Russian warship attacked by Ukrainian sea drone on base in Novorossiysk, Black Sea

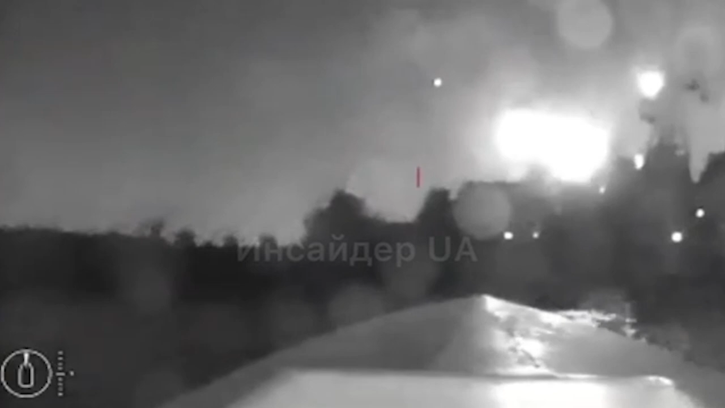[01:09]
AESA received video evidence showing an unmanned sea drone approaching a ship that corresponds to the one observed later listing in the port of Navarro's East. The incident highlights the escalating use of drone technology in naval warfare and adds to the tensions in the region.